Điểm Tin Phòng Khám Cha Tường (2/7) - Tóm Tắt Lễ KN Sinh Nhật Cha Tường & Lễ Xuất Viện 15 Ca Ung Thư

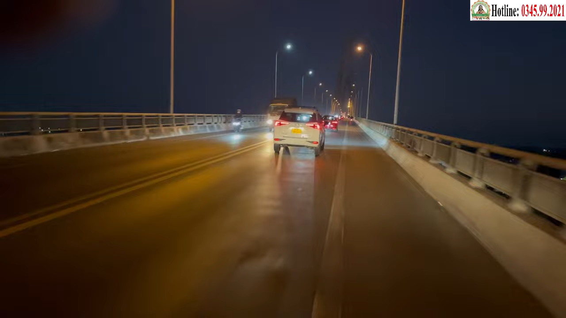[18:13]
Tiếp đến, xe khách rẽ vào quốc lộ 60 đi đến cầu Địch Miễu, địa phận giáp ranh của tỉnh Tiền Giang và Bến Tre.